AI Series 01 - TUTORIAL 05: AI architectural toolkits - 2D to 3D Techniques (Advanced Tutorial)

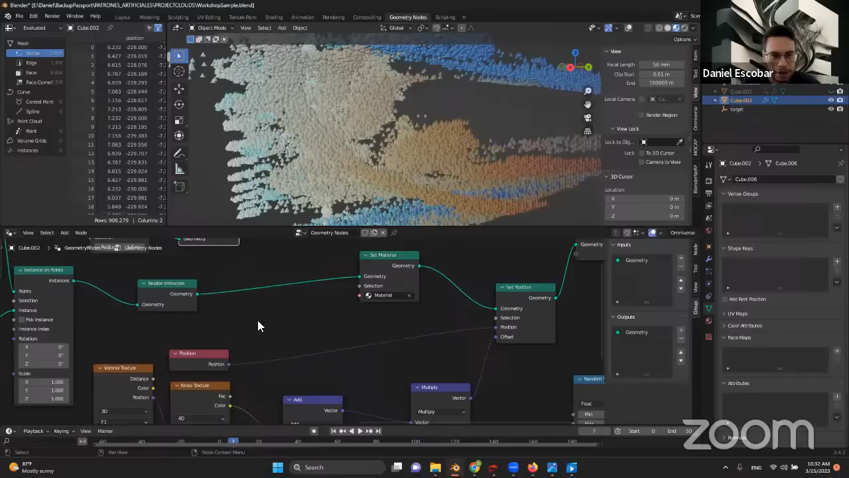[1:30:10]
And then you take those instances and then you go to at this node, realize instances. That just kind of populates the geometry and makes it useful. So you can modify it and add color to it. And you can take that geometry now that you have all these cones, let's say, instances, and set material to it.
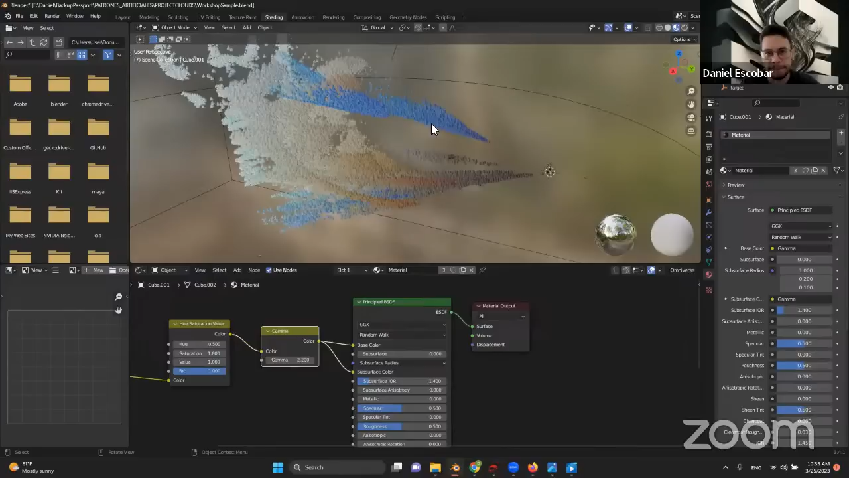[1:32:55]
And this should create the colors for each of those individual points.
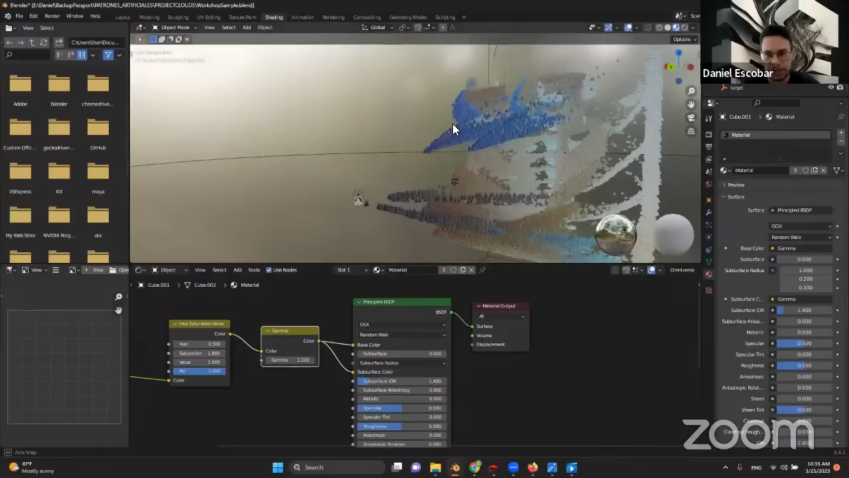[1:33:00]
And you can see here it colors every single instance matching the original point cloud. Okay.
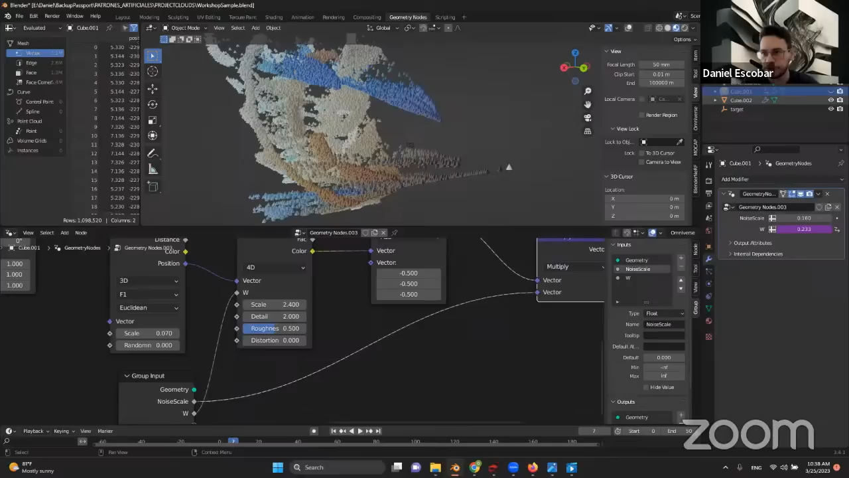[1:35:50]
So like scale, detail, and that should automatically like generate some sort of movement for these points. Okay. And then once you have that, then you send this geometry to a group output node,
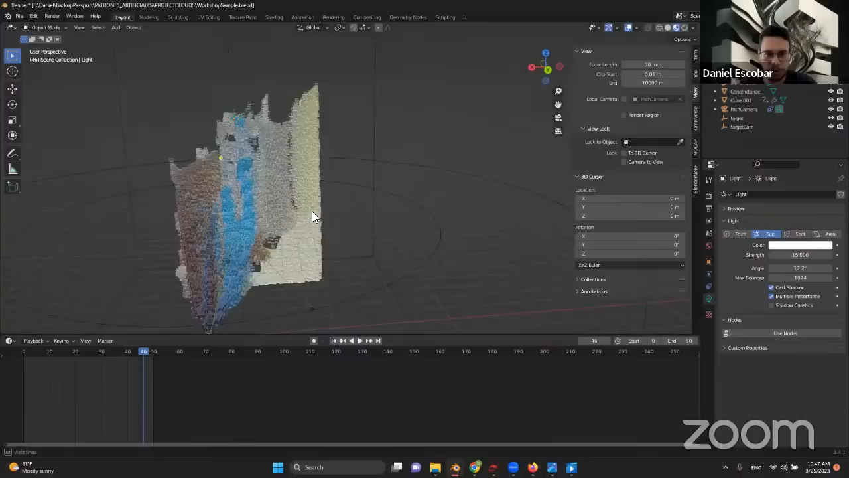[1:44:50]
So if we look at it and change our shading to like the real time.